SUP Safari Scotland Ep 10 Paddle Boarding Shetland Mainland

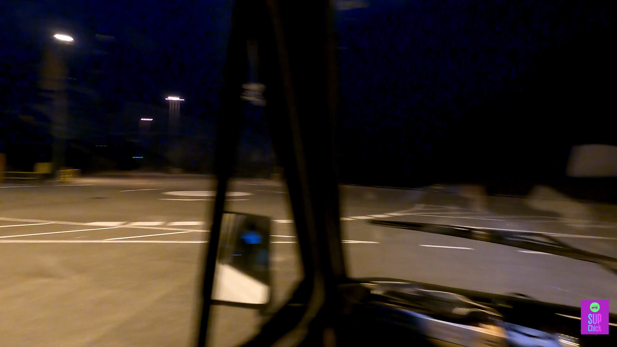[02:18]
And once again, we reverse onto the ferry, a pretty tricky feat at the best of times.